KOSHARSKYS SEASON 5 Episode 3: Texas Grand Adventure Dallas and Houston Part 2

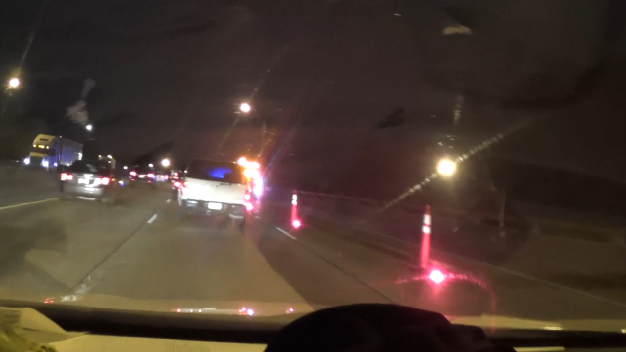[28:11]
Okay, so I don't know what's going on. Hi-ho the hero. Do we gotta get over another lane, maybe? I don't know, I don't think so. So something happened here. There's been a lot of bad accidents on our trip so far on the way back. There we go, another semi broke down in the middle of the road, so they're changing a tire.
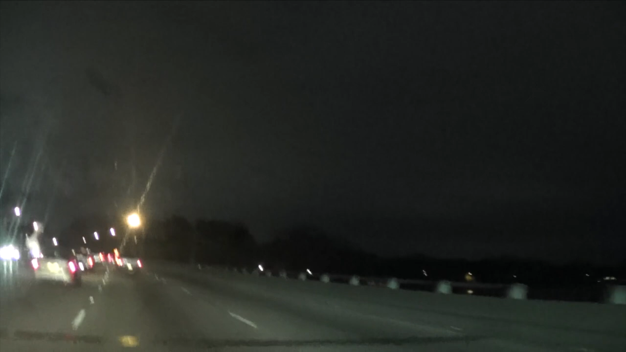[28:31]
Okay, yeah, at least that one was just a tire change and not the entire bridge falling down. Anyway, hell yeah.